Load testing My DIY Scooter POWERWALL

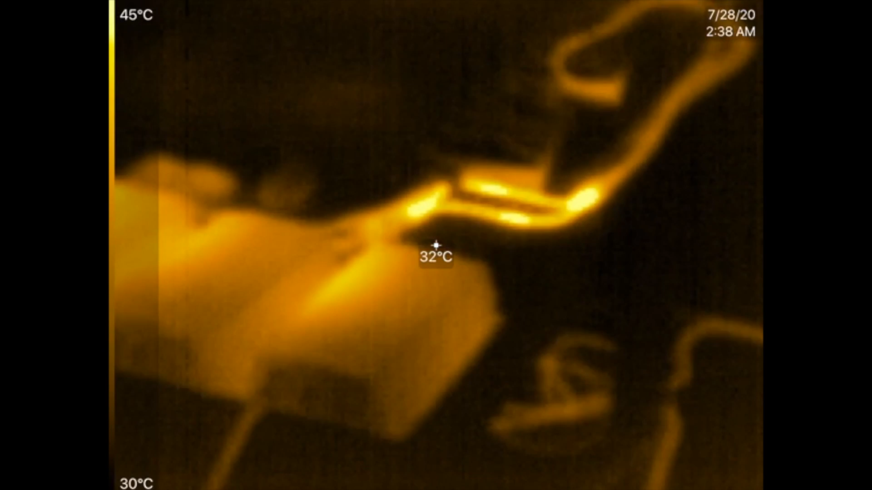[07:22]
On screen: spot 32°C, scale top 45°C, scale bottom 30°C
All right. Here we go. This fan's just started. Look at that. You can see...
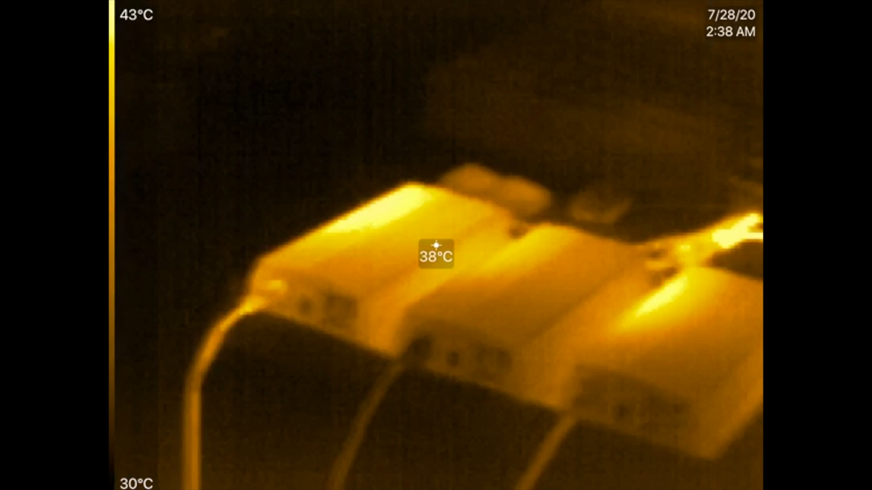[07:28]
On screen: spot 38°C, scale top 43°C, scale bottom 30°C
Those are the three inverters there. At 40 degrees Celsius.
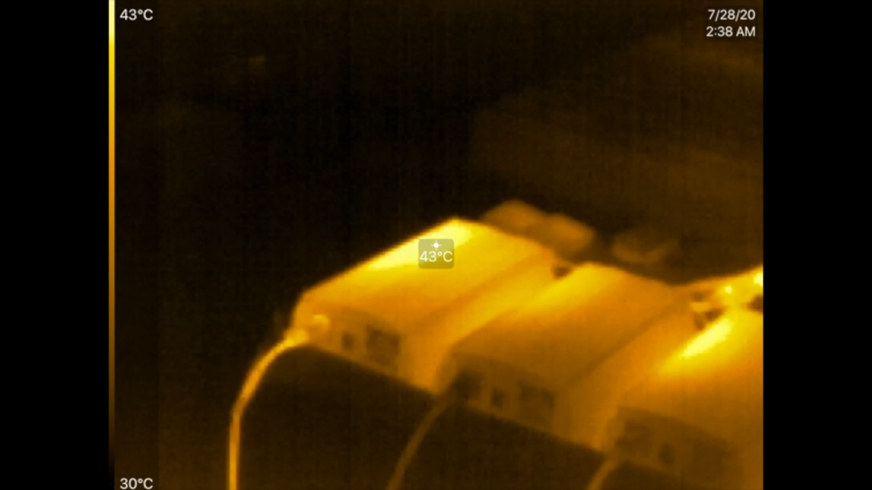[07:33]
On screen: spot 43°C, scale top 43°C, scale bottom 30°C
That one there. So, the hottest thing is those cables there.
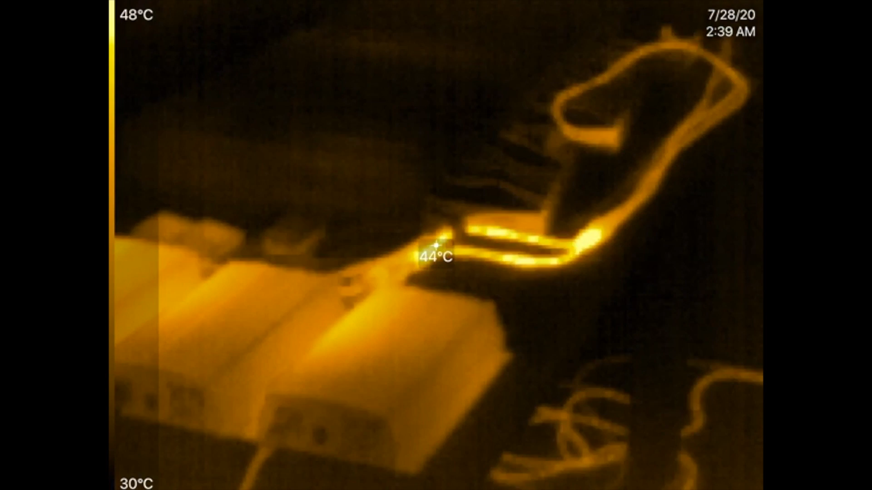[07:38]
On screen: spot 44°C, scale top 48°C, scale bottom 30°C
At 40... You know... That one's at 50. Ooh.
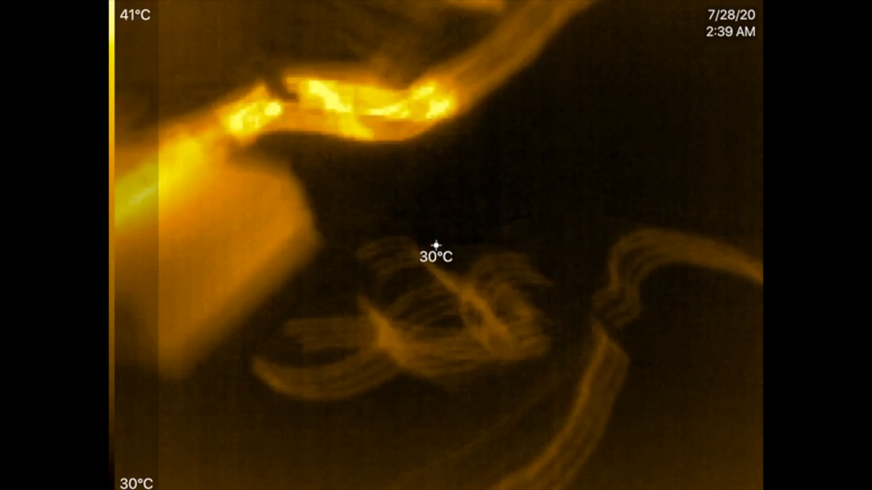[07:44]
On screen: spot 30°C, scale top 41°C, scale bottom 30°C
Let's go look at that one. What's that one? Oh, that's... That single connector. That one is seeing... What is that thing seeing? That's probably seeing like 50 amps. Right there. So, it's... It's hot. Ooh. 60 degrees Celsius. That might not... That might not... And then what else are here?
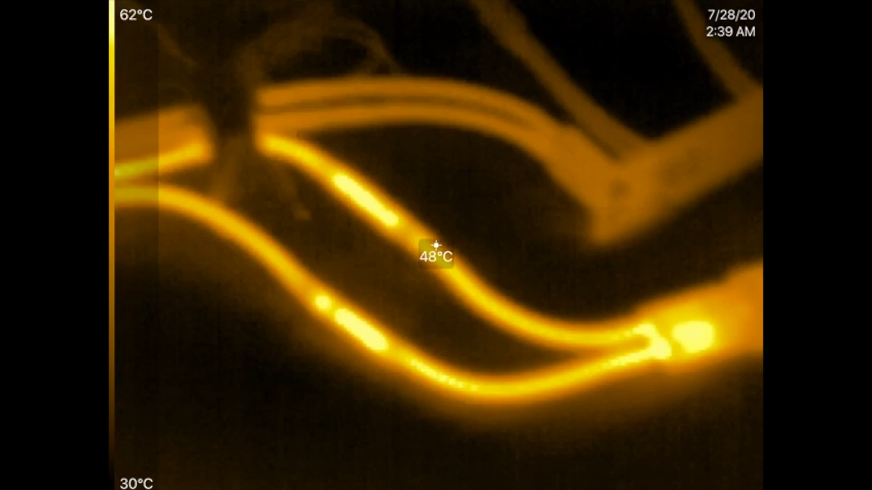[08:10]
On screen: spot 48°C, scale top 62°C, scale bottom 30°C
Yeah. That's the connector. Whereas, there's a bottleneck there. Because I'm using two cables going into one. Although, look at this one. This one.
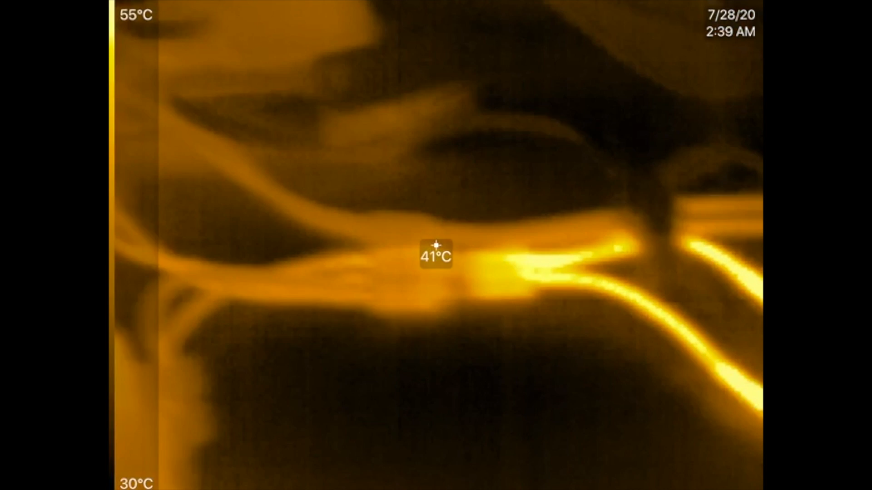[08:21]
On screen: spot 41°C, scale top 55°C, scale bottom 30°C
Does this one seem to be doing the same thing? Eh... Not as bad.
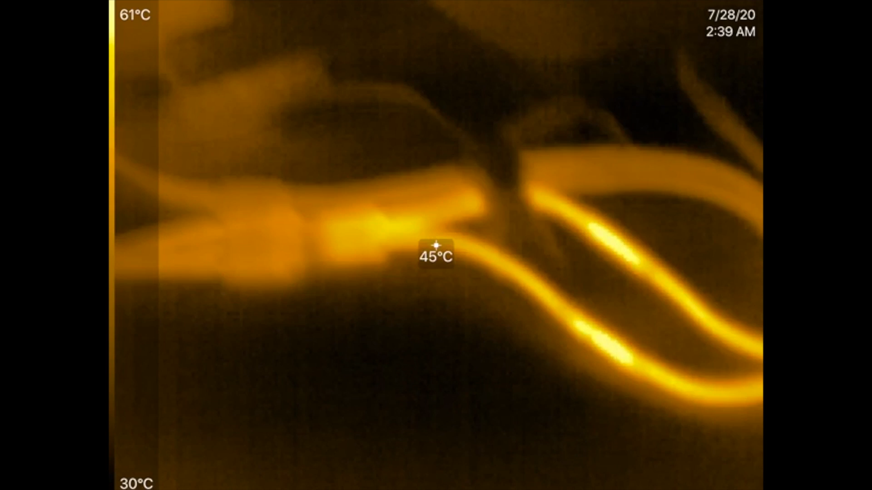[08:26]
On screen: spot 45°C, scale top 61°C, scale bottom 30°C
I think that one in particular is bad.
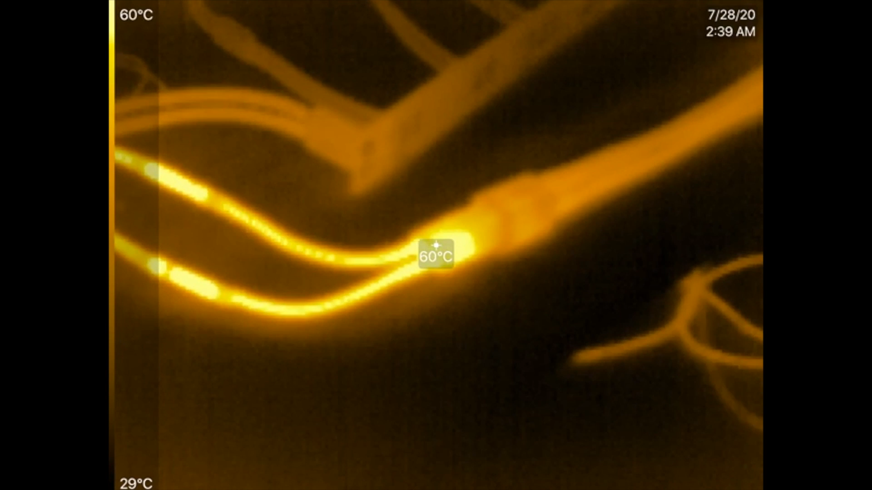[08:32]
On screen: spot 60°C, scale top 60°C, scale bottom 29°C
That's 60 degrees Celsius there. I might need to check that one.
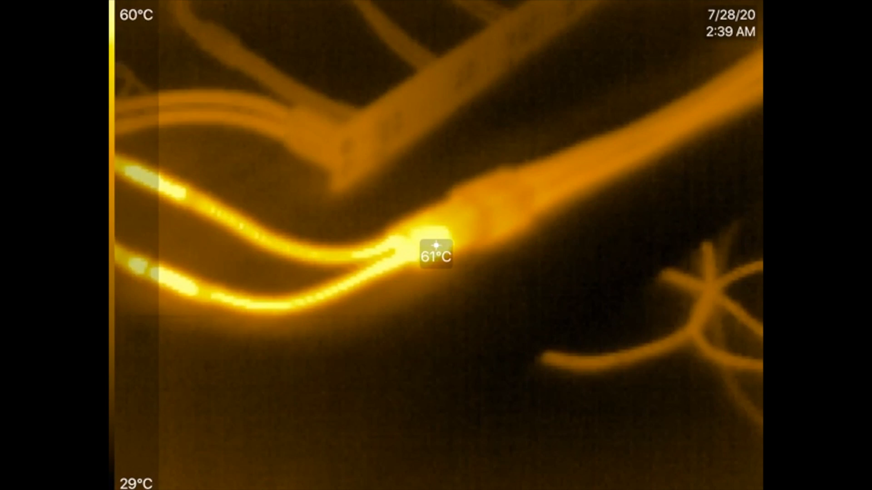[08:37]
On screen: spot 61°C, scale top 60°C, scale bottom 29°C
And see if it's like loose or something. But there we go. Look at all those cables. Oh. Here we go.
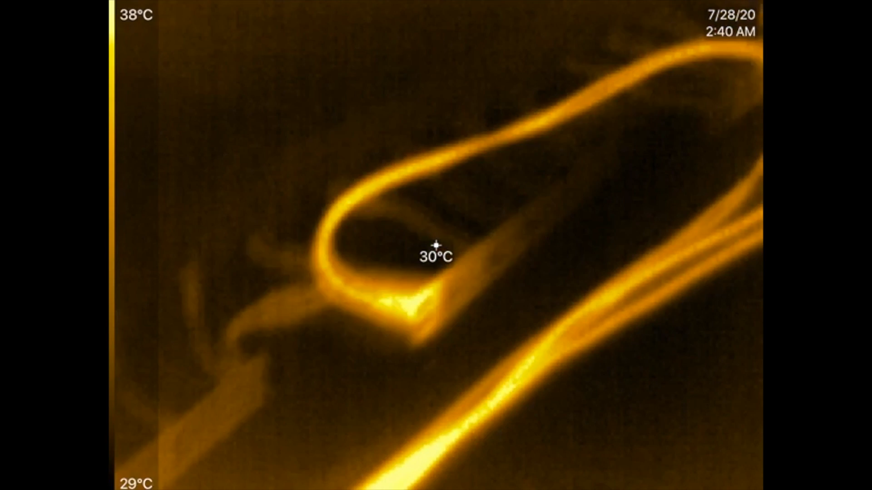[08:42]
On screen: spot 30°C, scale top 38°C, scale bottom 29°C
Look at that. That seems to be a hot spot right there, too. 38.
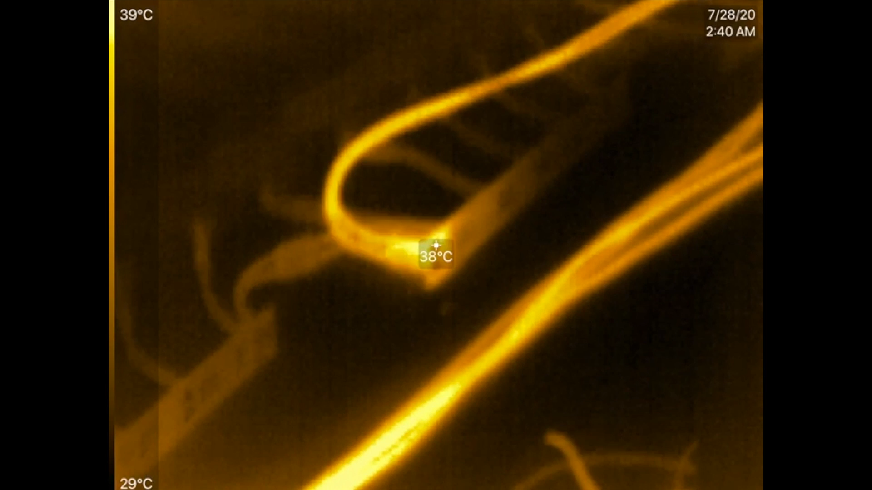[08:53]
On screen: spot 38°C, scale top 39°C, scale bottom 29°C
I wonder why that is. That's the center of the pack. This one seems to be... Cool. And then that last one over there.
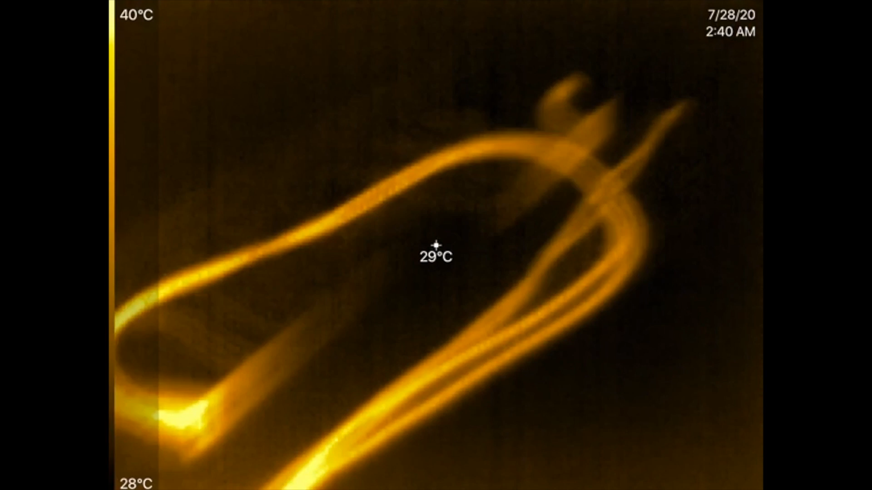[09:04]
On screen: spot 29°C, scale top 40°C, scale bottom 28°C
Let's see. Okay, now these fans are going.
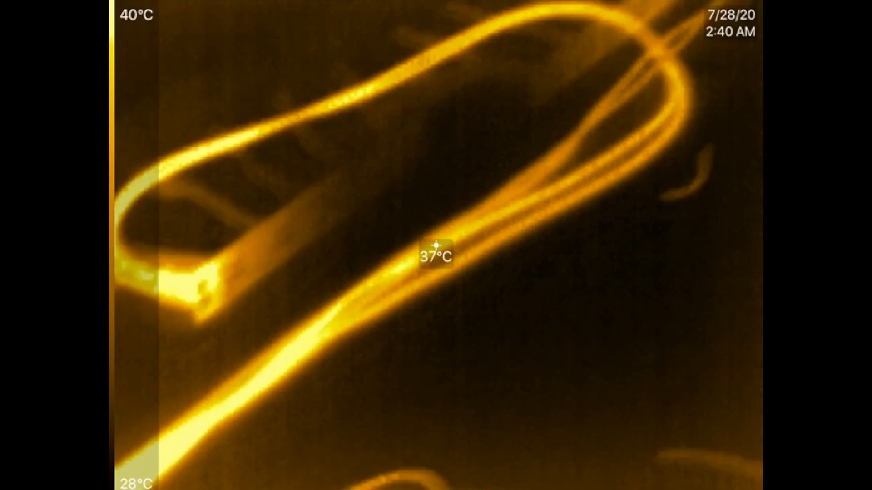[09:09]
On screen: spot 37°C, scale top 40°C, scale bottom 28°C
These guys are... Starting to get hot there. Whoa. What's happening over there? Oh.
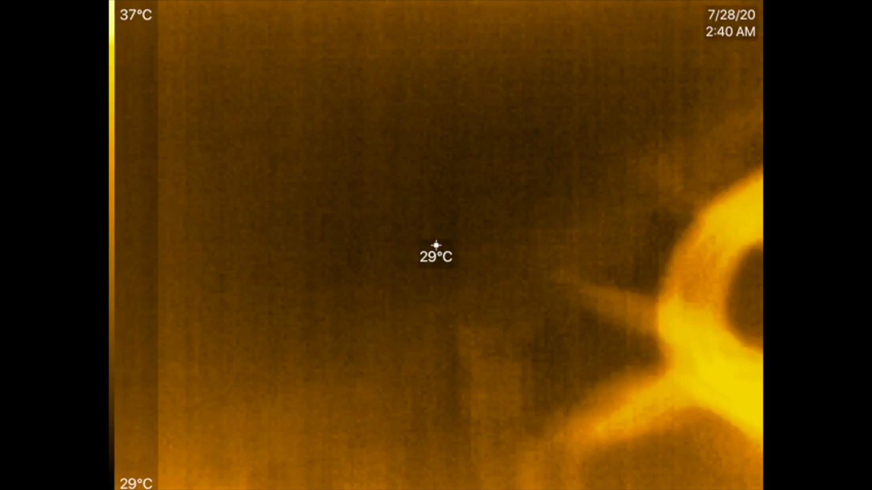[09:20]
On screen: spot 29°C, scale top 37°C, scale bottom 29°C
That one says what? It got... Oh.
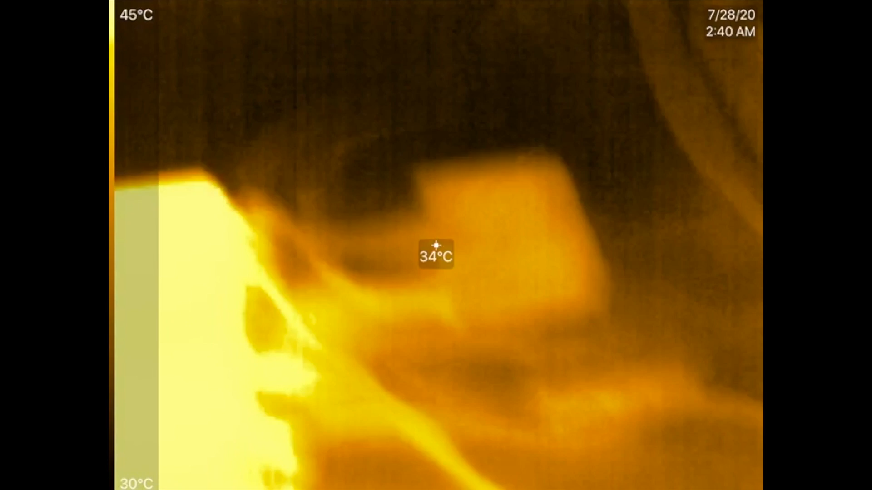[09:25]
On screen: spot 34°C, scale top 45°C, scale bottom 30°C
That one's just saying that... It's balance.
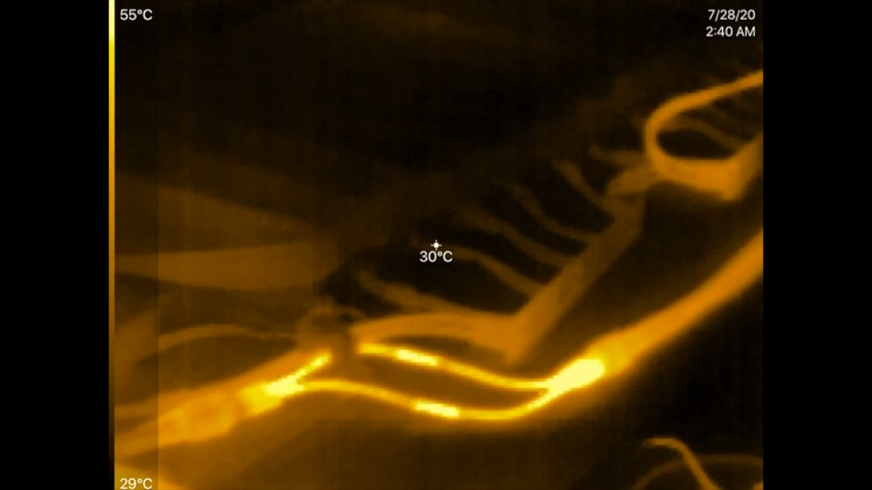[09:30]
On screen: spot 30°C, scale top 55°C, scale bottom 29°C
There we go. Look at that. How about the AC side? Oh. That one right there is hot. 36.
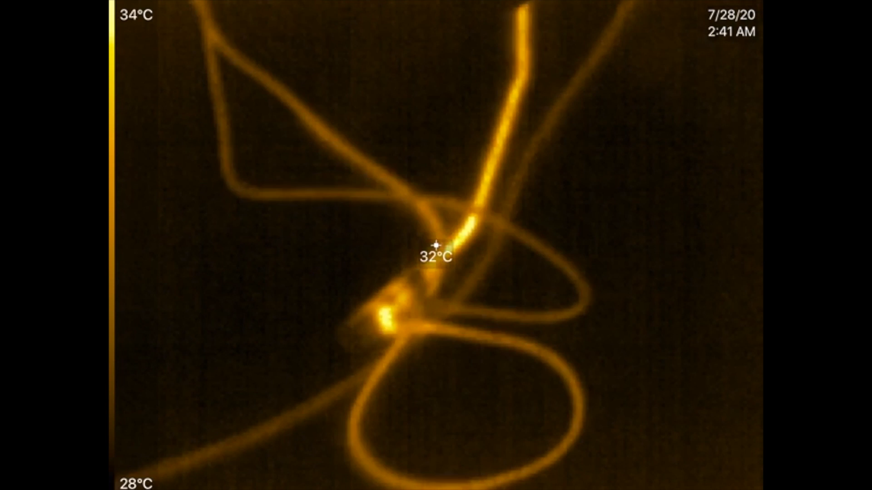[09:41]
On screen: spot 32°C, scale top 34°C, scale bottom 28°C
Oh. That one's... That one's... Warm.